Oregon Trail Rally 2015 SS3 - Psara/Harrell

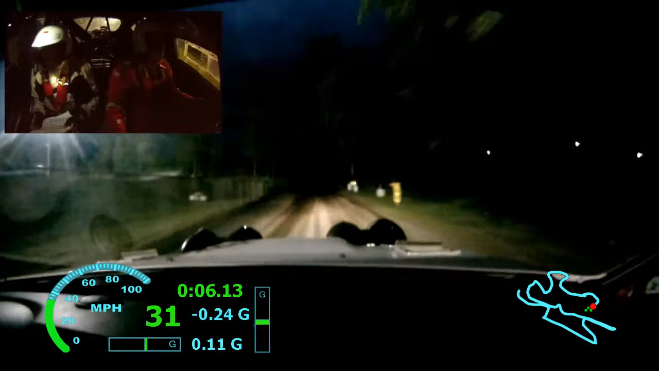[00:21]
Bolton tightens 3 minus over Big Crest. 50, left 3 plus, very long. It's a turn left through Donuts. Mad Donuts.
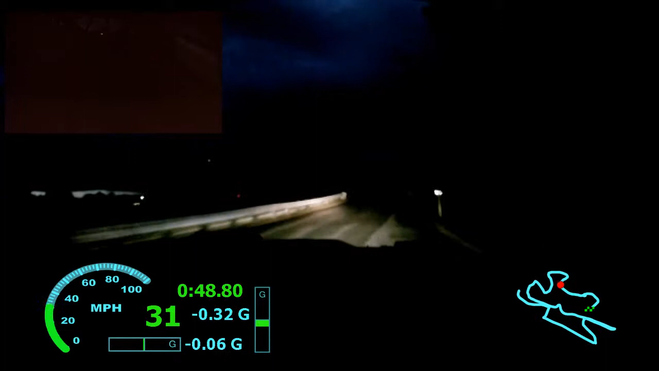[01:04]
What do we got here? Right 4 short into turn left 2 minus onto track 100. What's next? What's next? Left 3 long. I have no idea. You've got to get a little faster. Left 3 long 50. Sorry, my lights come loose.
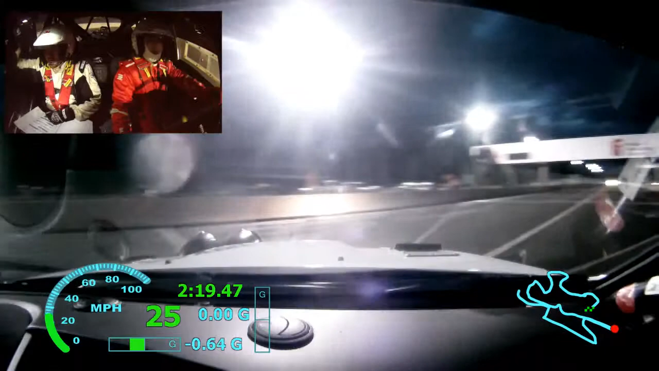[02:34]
Turn left 1 plus around barrier. 50 through junction. Left 3 plus. 150 through junction.